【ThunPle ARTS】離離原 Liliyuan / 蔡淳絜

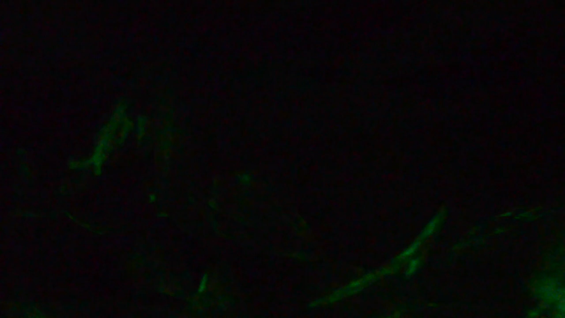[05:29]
全暗的而且也完全沒有聲音那這個走廊的鏡頭很特別的是它有兩個門